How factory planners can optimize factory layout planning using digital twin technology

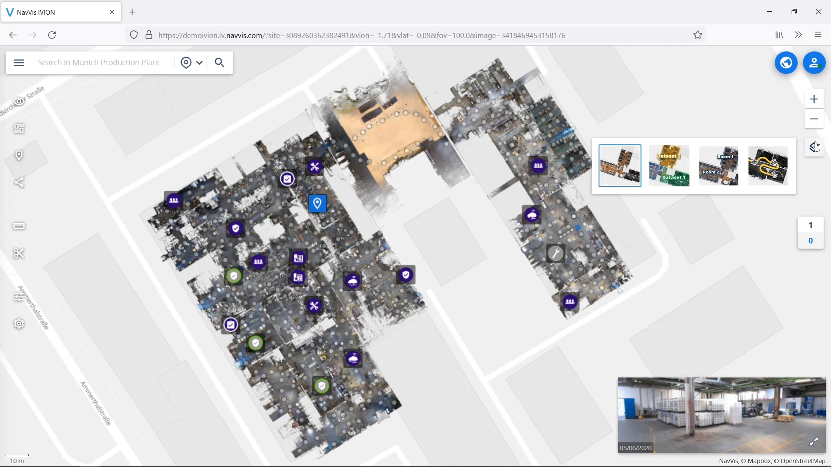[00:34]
Besides being able to gather information on the as-is condition, Navis Iveon Enterprise offers layout planners powerful,
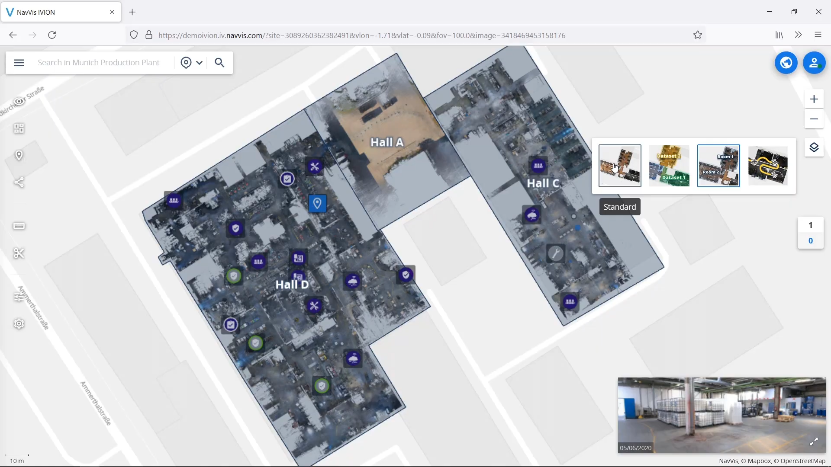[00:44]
easy-to-use tools to plan layout changes to their assembly lines.
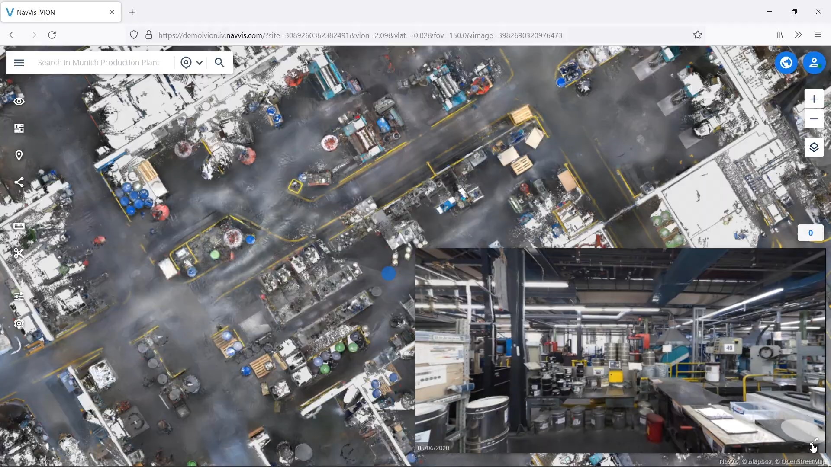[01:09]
The panoramic images in Navis Iveon Enterprise enable factory planners to remotely inspect
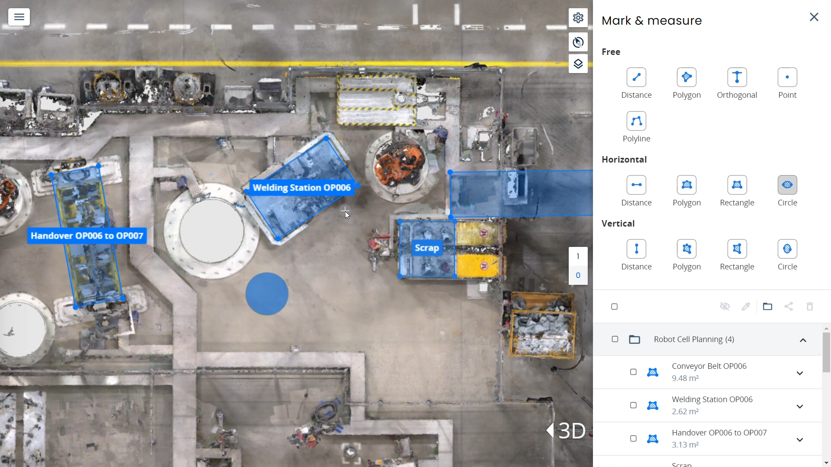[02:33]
Second, the circle measurement tool aids in analysis of robot and operator workspaces. It can help identify potential collisions, assess workspace coverage, and enhance transparency for lean manufacturing practices.